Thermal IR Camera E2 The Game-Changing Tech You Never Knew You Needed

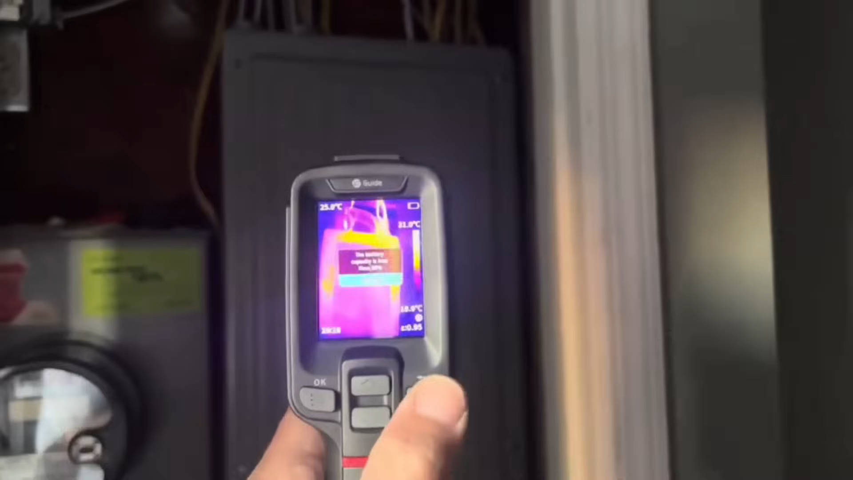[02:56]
Okay we do have some hot spots there on the top of the screen. Let's open up this panel.
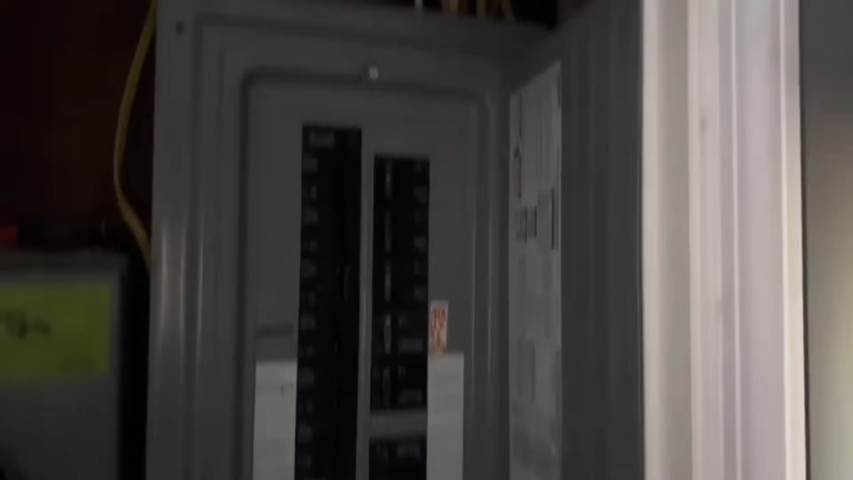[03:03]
See we got going on there as you can see we have a full panel here of uh single and double pole breakers.
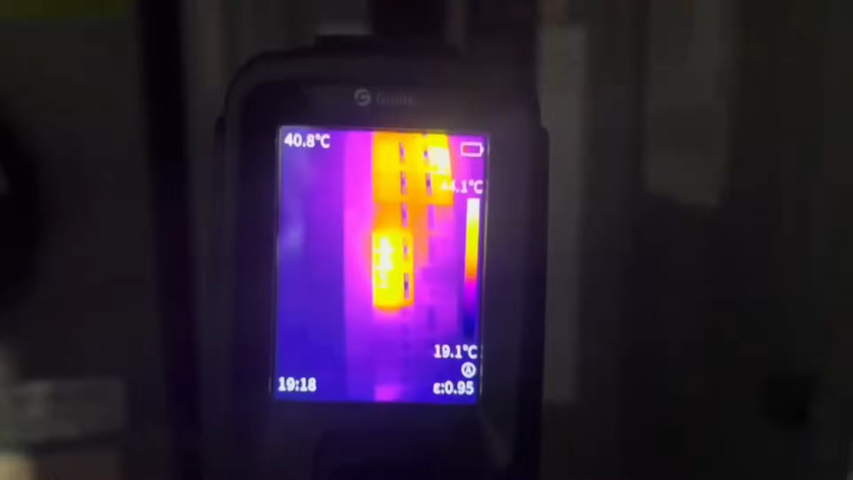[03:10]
On screen: spot 40.8°C
Let's break and open the look at that guys.
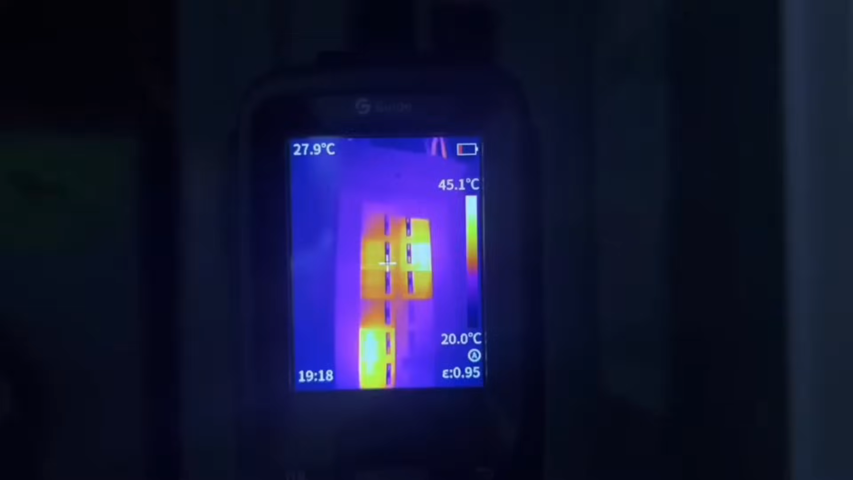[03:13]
On screen: spot 27.9°C, scale top 45.1°C, scale bottom 20.0°C
You could see hot spots. We have some there that are 43 degrees Celsius.
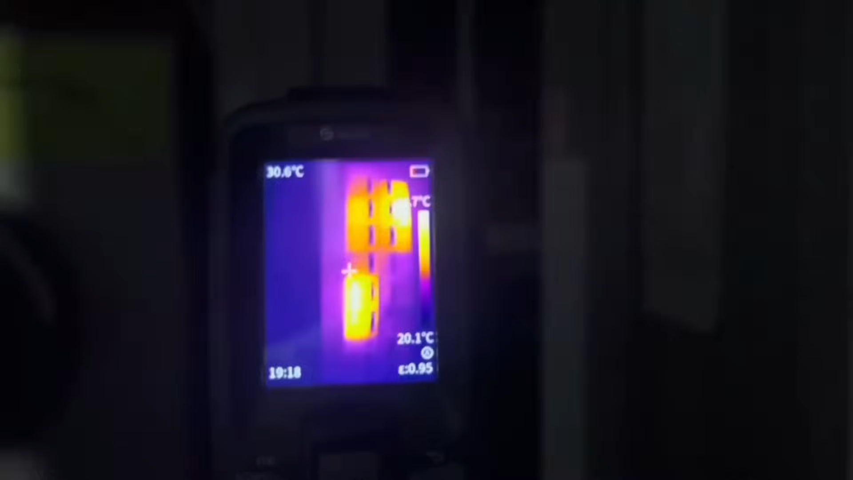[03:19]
On screen: spot 30.6°C
We have others here that are 39 degrees Celsius.
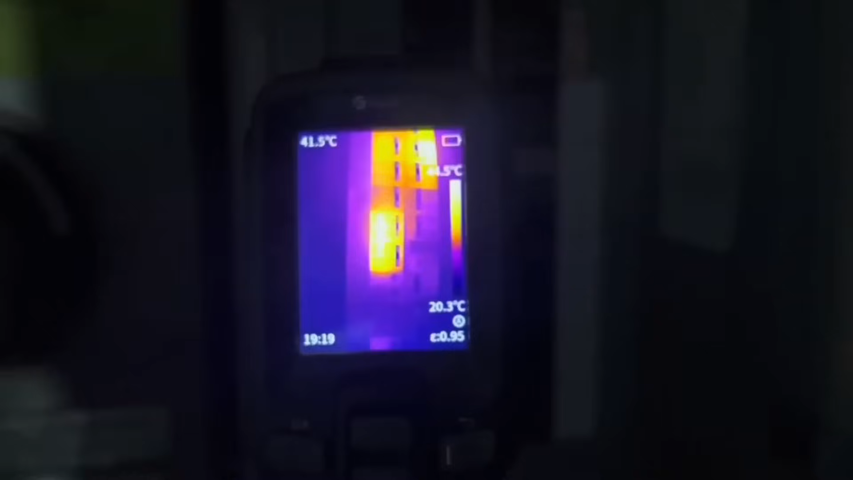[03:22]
You can see what which ones are pulling some amperage and power and current versus which ones aren't.
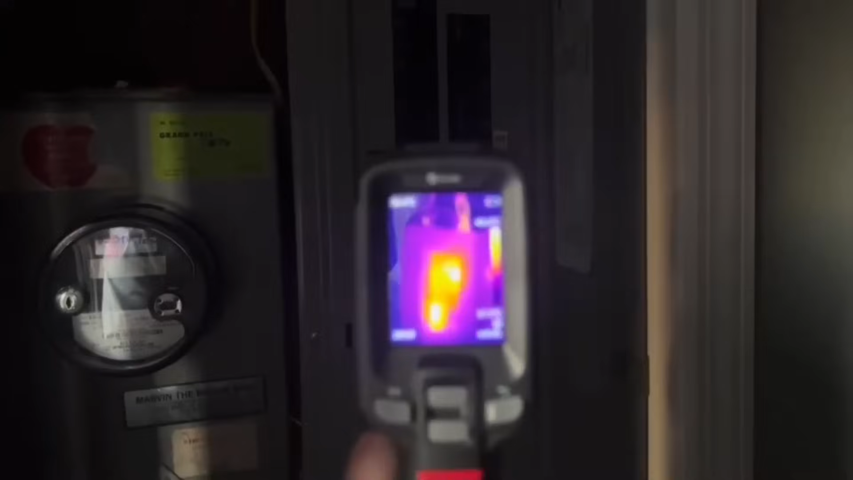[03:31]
So if we had a very major condition here we'd be able to quickly identify a hot spot.
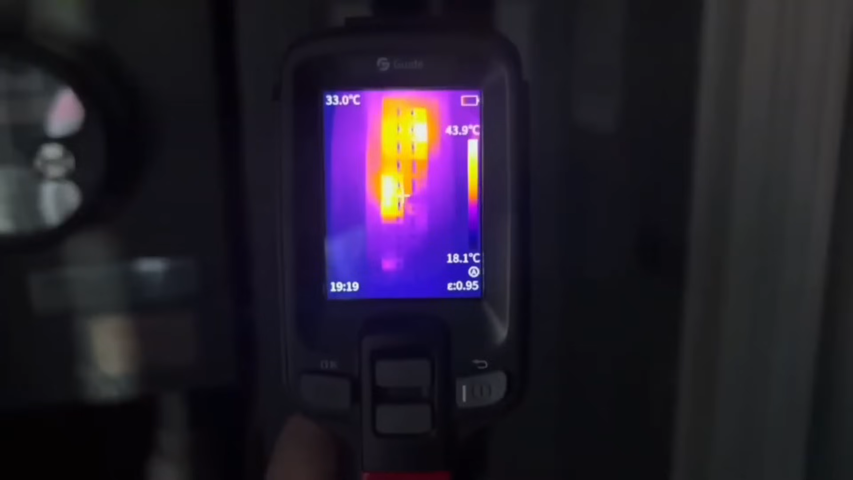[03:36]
On screen: spot 33.0°C, scale top 43.9°C, scale bottom 18.1°C
You're not going to get that unless you have the right tools for the job. And our usage for using a thermal imaging camera
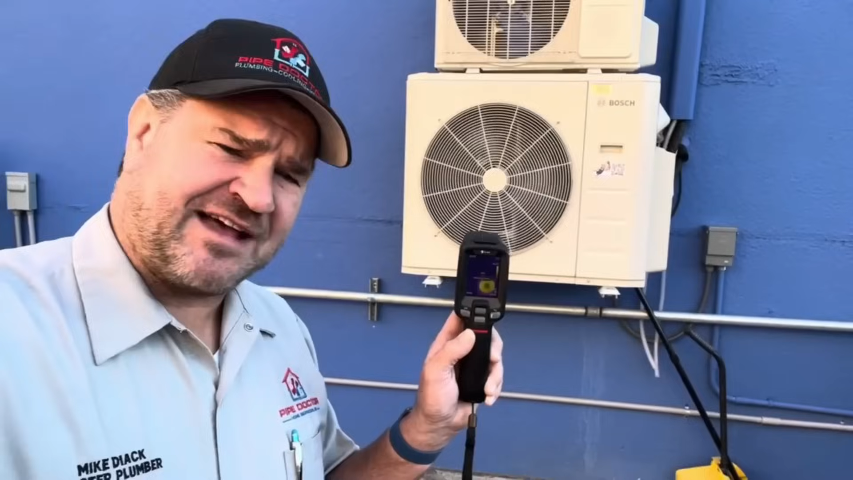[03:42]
is not just limited to circuit breaker panels but also HVAC equipment.
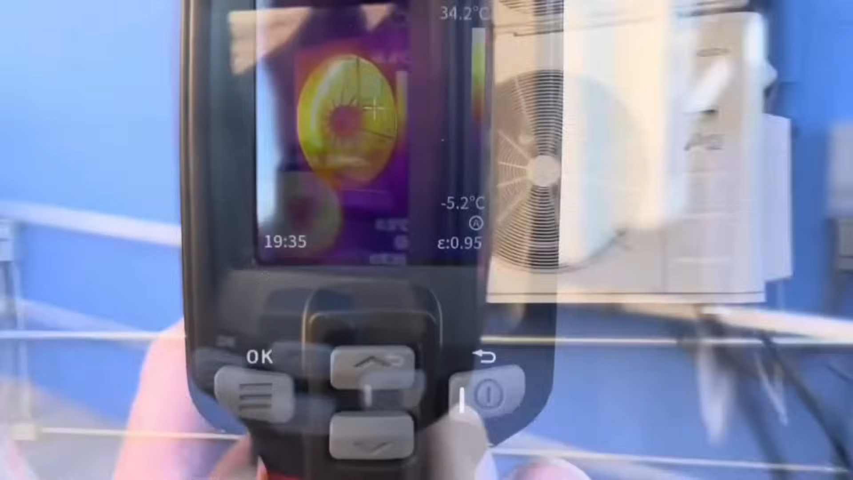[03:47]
And what's great about using a thermal imaging camera for especially checking out HVAC equipment.
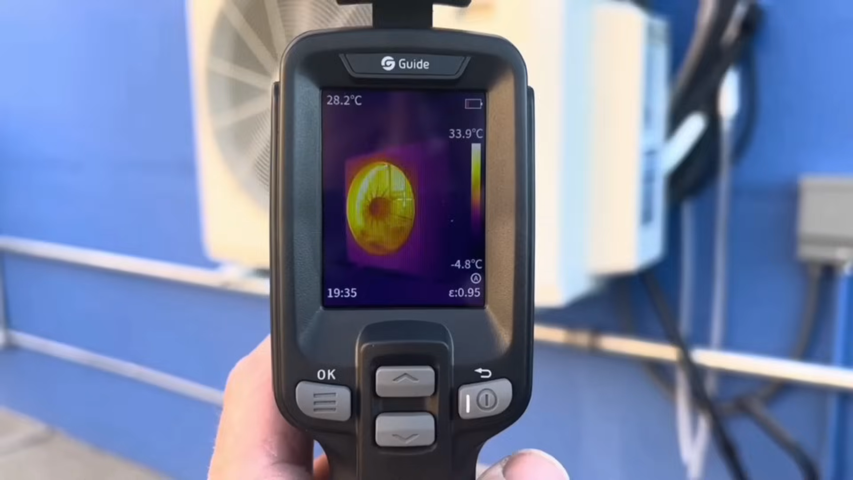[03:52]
On screen: spot 28.2°C, scale top 33.9°C, scale bottom -4.8°C
It'll allow you to look for any anomalies or something that's just abnormal with the equipment that you're testing.
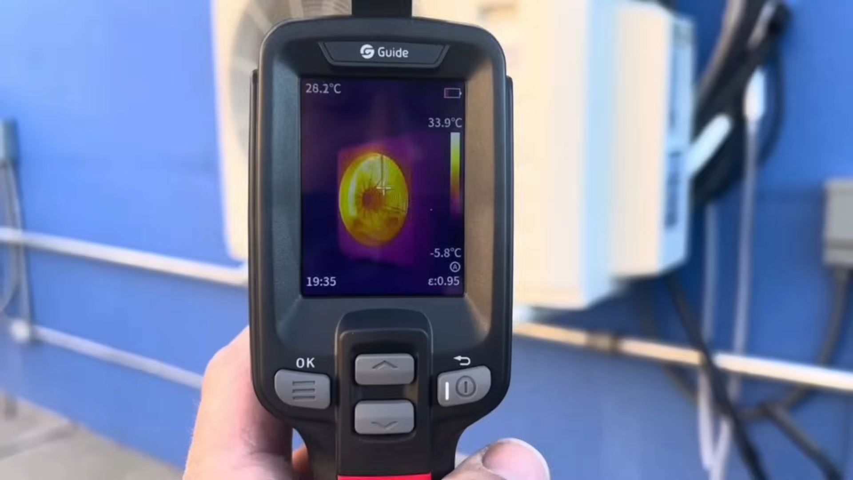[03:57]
On screen: spot 26.2°C, scale top 33.9°C, scale bottom -5.8°C
Here's a perfect example. We're looking at the hot gases going through that coil being discharged to the atmosphere.
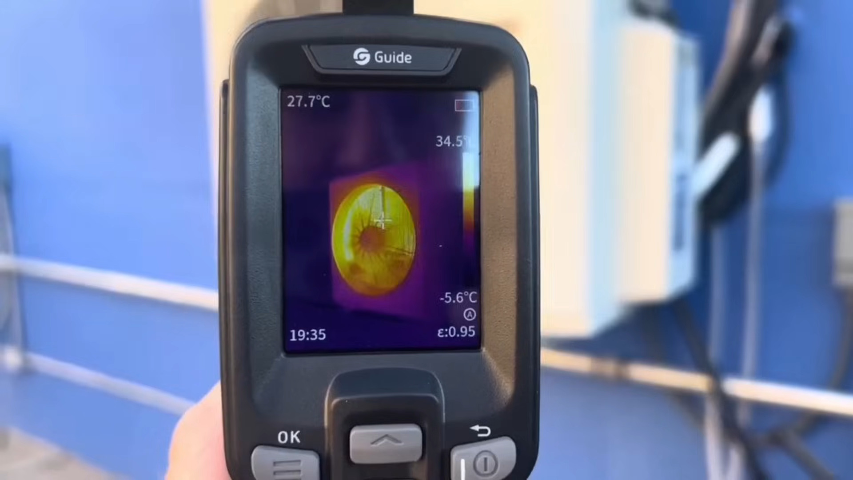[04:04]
On screen: spot 27.7°C, scale bottom -5.6°C
The system is good to go now thanks to the thermal imaging camera the guide Sensmart E2.
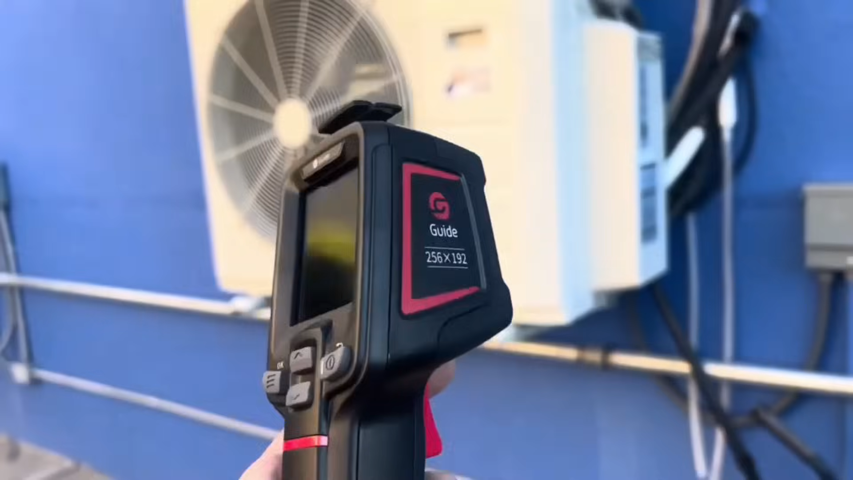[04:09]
A great benefit of using a thermal imaging camera.
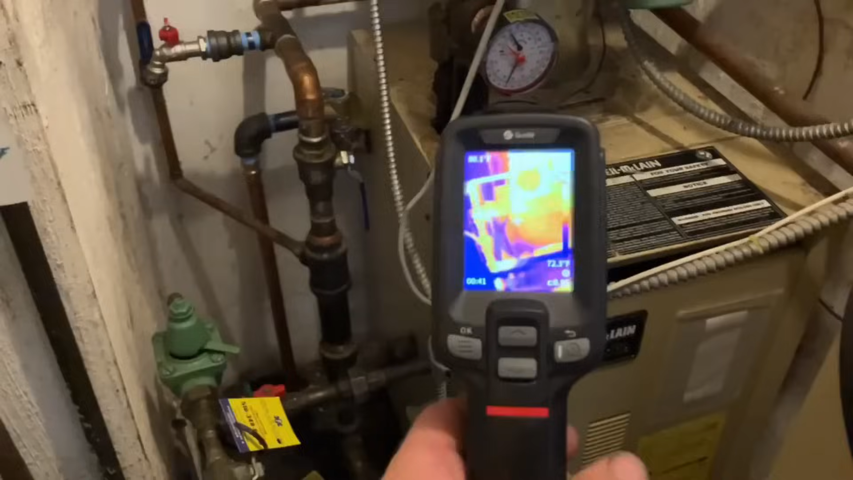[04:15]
I can see heat in color proving that my heating system is working piece